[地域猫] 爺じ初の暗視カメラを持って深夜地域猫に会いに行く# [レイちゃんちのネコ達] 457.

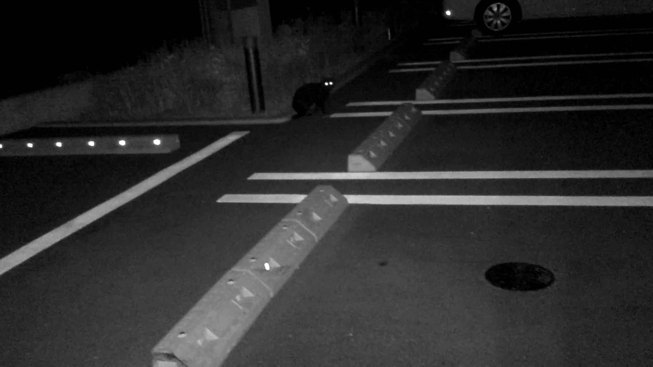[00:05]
今回はジージが新規購入した4Kカメラの練習
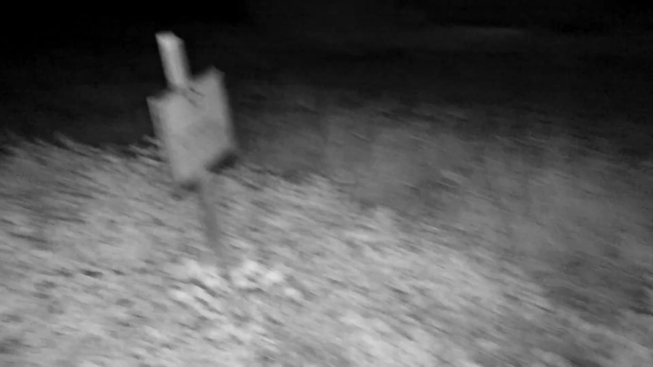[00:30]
スマホと違いカメラを安定して持てないようです
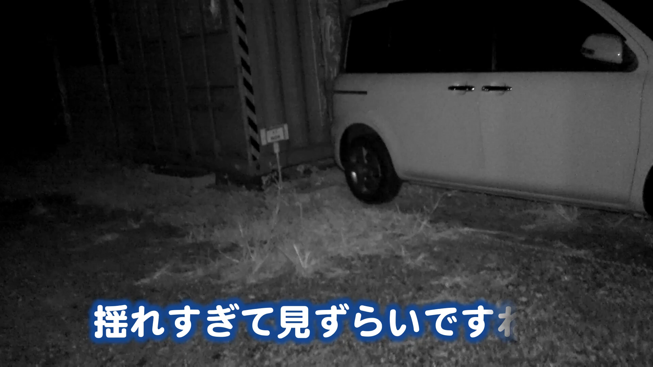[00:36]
揺れすぎて見づらいですね少しずつ上達すると思いますので温かい目で見てください
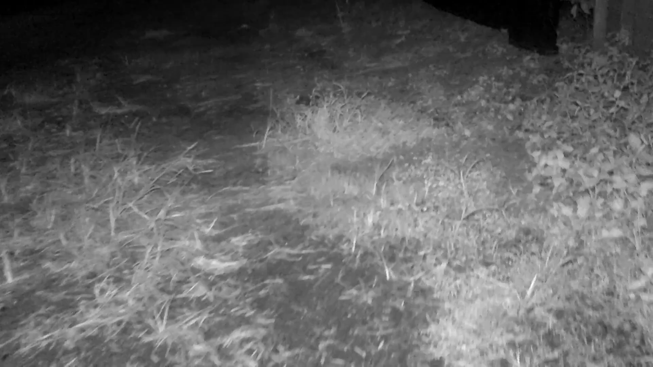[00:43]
昼間とはまるで違う様子ですね昼間ならちーちゃんがすぐに顔を見せるのですか
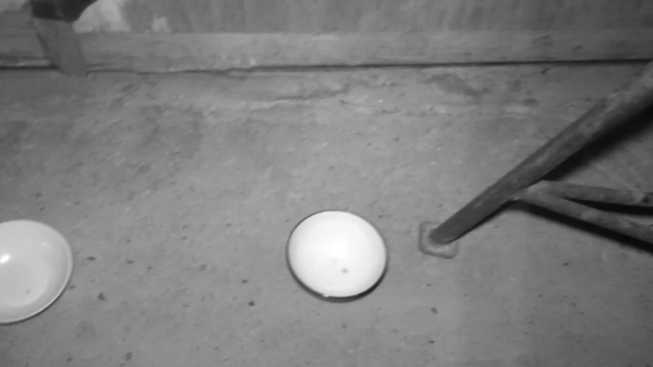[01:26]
管理人さんの用意した器は空っぽですね
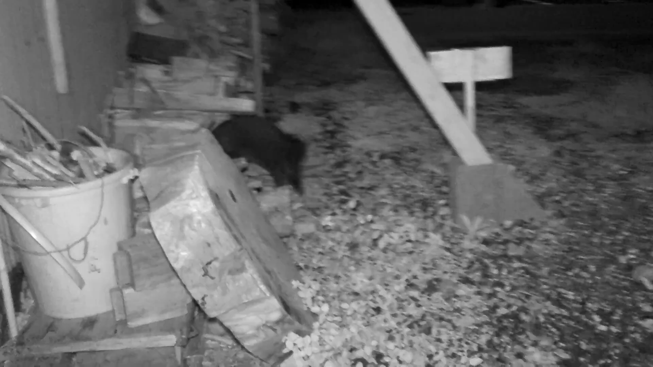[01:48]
めったに会えないクロちゃんです
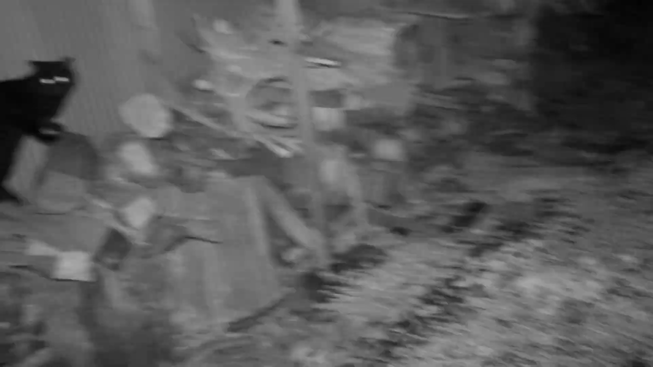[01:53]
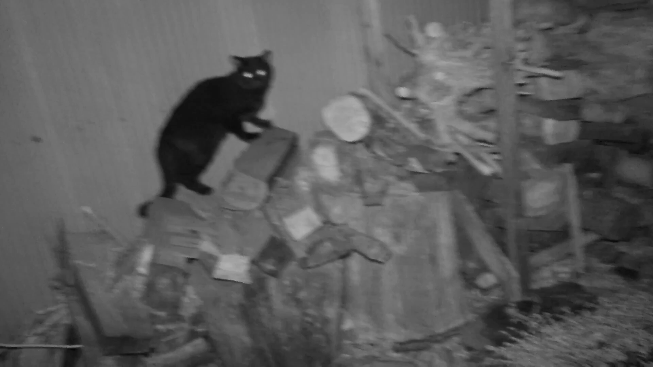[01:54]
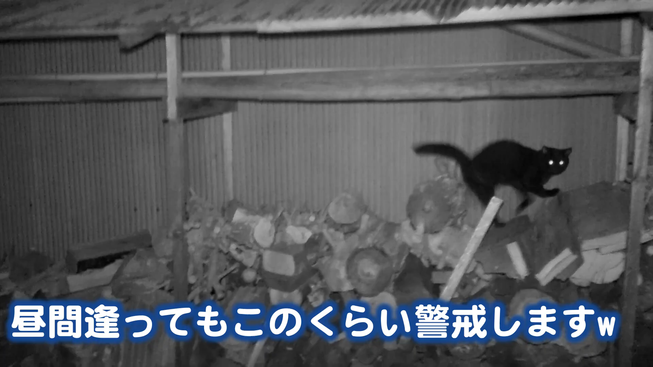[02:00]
昼間あってもこのくらい警戒します
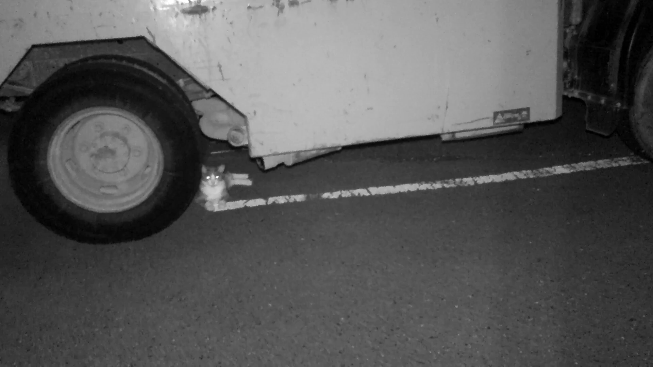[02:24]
肉眼ではほとんど見えませんがももちゃんだと思います
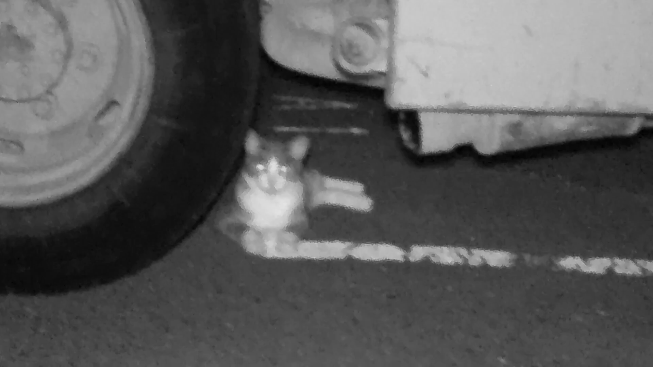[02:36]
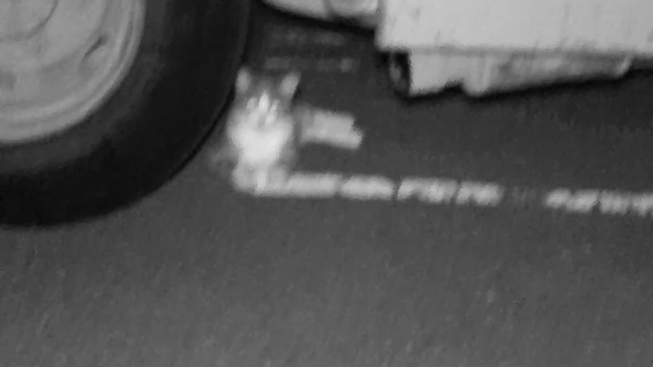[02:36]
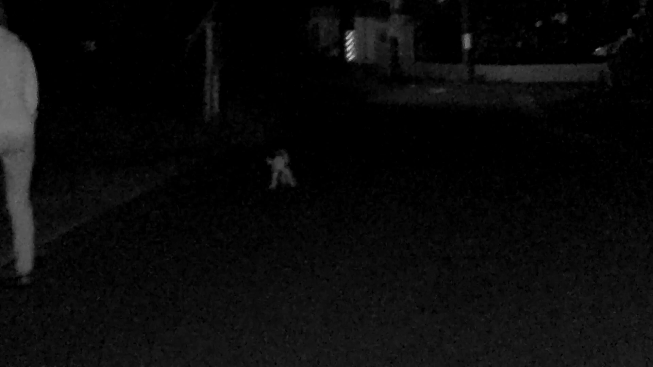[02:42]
あ、バーバにちーちゃんが近づいてきました
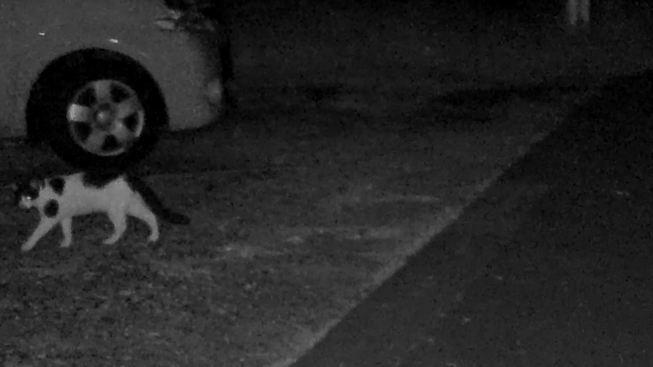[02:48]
寝てはいなかったようですね
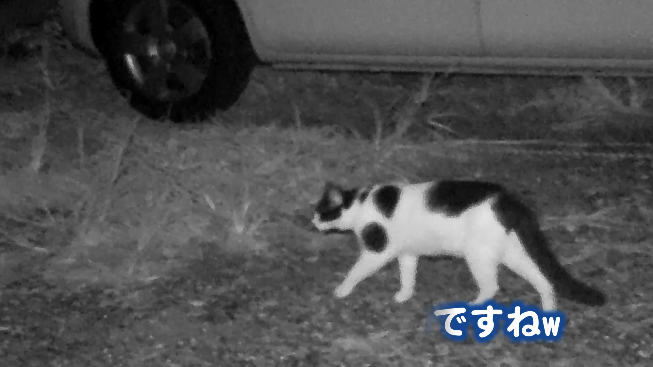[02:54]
暗闇でも猫の目には私たちが見えているので逃げないでそばにいてくれます
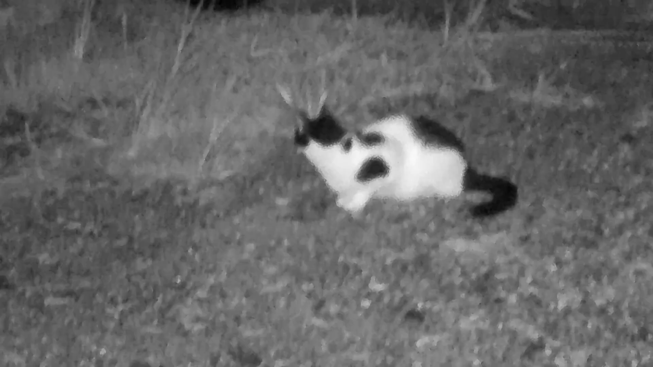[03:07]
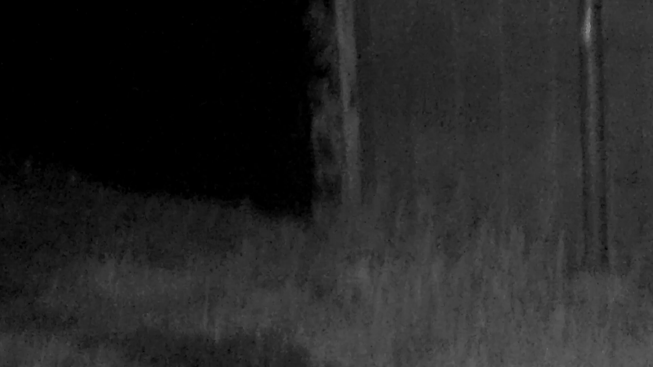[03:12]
それにしてもよく揺れるカメラですねすみませんカメラのモニターを頼りに暗闇を歩きます
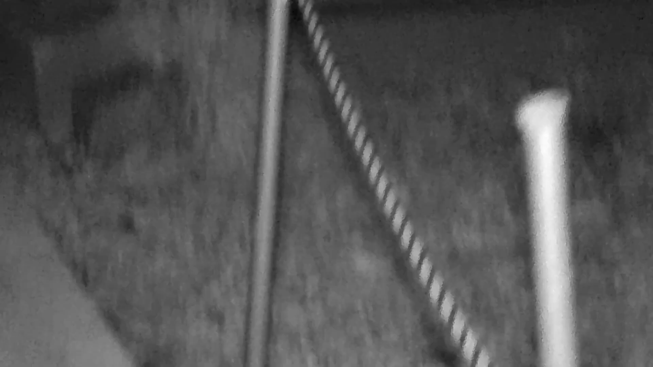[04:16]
どうやらみけちゃんのようですが白黒だとまるで別猫ですね
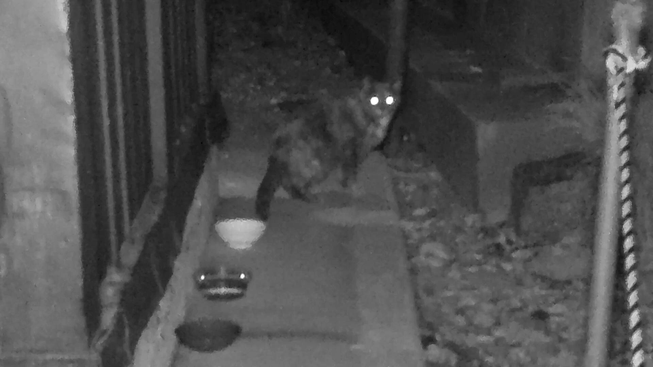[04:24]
この子もめったに会えないので警戒心MAXですそっとしておきます
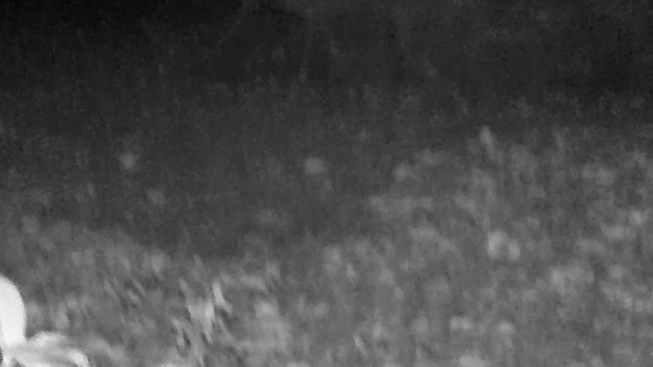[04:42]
つまずかないように慎重に歩きますつまずかないように慎重に歩きます